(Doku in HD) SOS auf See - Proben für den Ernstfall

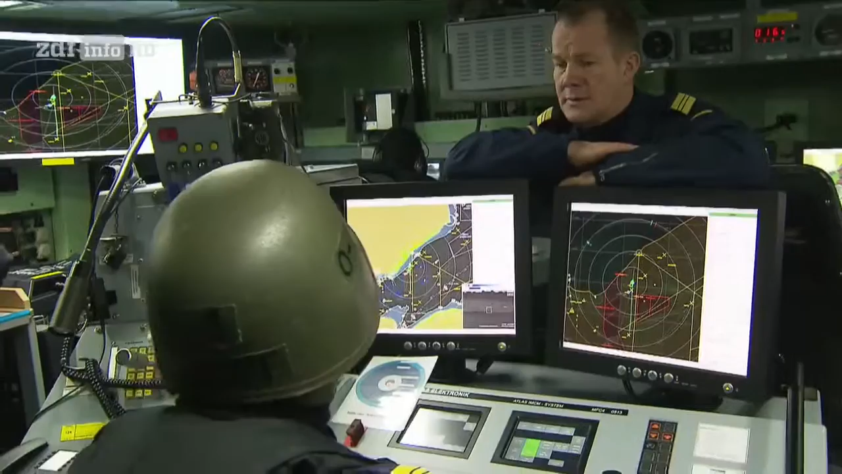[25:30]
Die Czernicki wurde bereits mit Raketen beschossen, deswegen verstärkt Ausguck halten Richtung Land. Dort auf Lichtsignale Golf oder Mike.
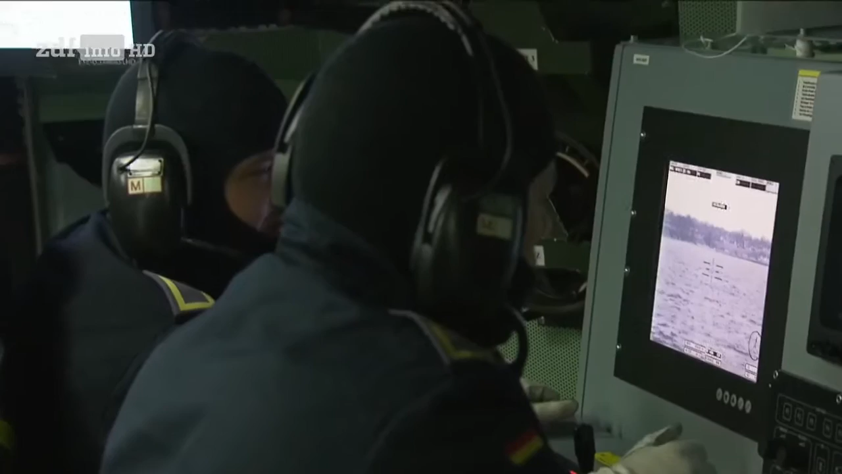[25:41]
Permanent beobachten die Soldaten das Ufer bei Grömitz. Von dort sollen Raketenangriffe simuliert werden.
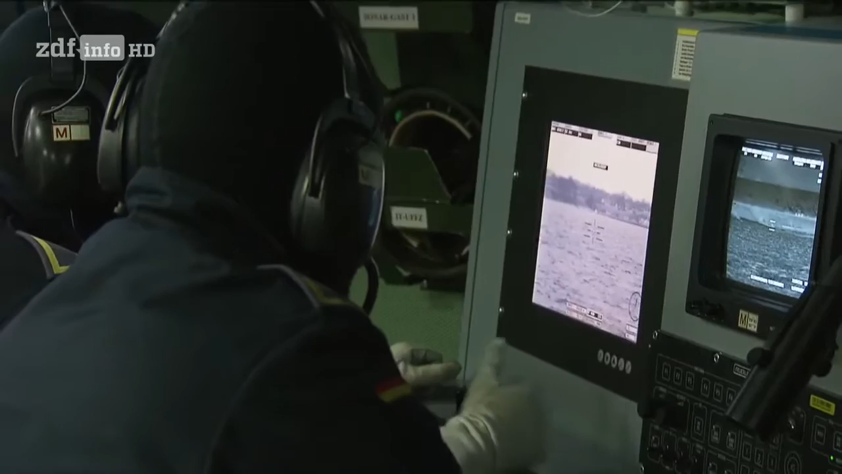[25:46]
Mit dem Blinkcode eines versteckten Pkw. Ja, das Auto gibt jetzt Signal Mike mit Scheinwerfer.
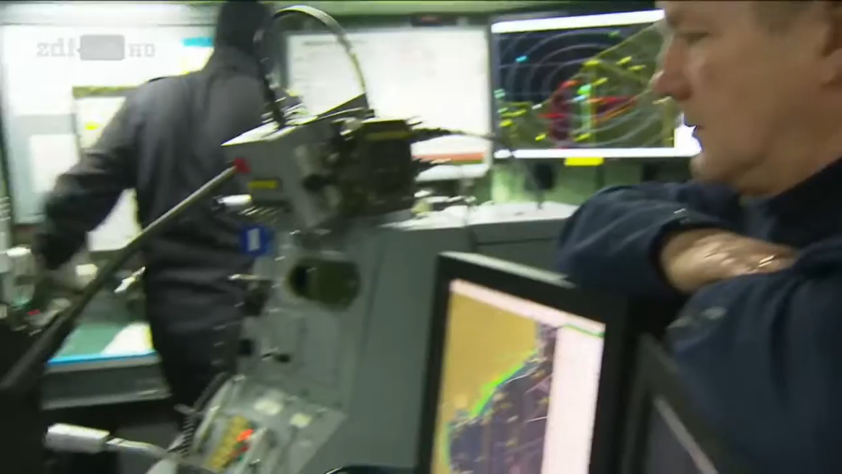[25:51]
Dann ist Beschuss für uns, Schutz und Landdeckung.